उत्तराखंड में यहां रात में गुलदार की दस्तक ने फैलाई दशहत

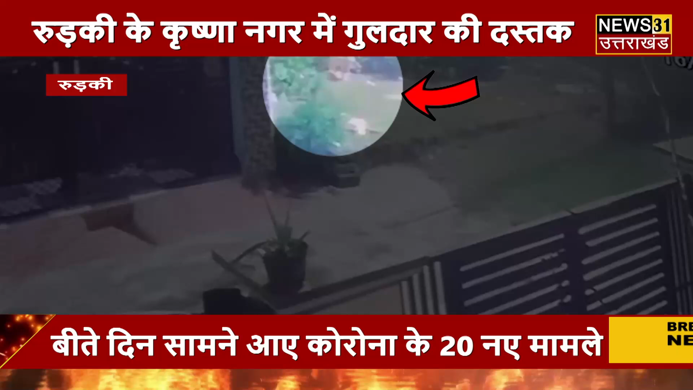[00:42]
निकलने में डर लगने लगा इसके अलावा लोग अपने बच्चों को भी घर से बाहर निकलने नहीं दे रहे हैं वहीं चेतर के पार्शत प्रतिनीधी संजेक कशप ने बताया कि उनके चेतर में गुल्दार देर रात से घूम रहा है और चार बजे के करीब दिखाई दिया है।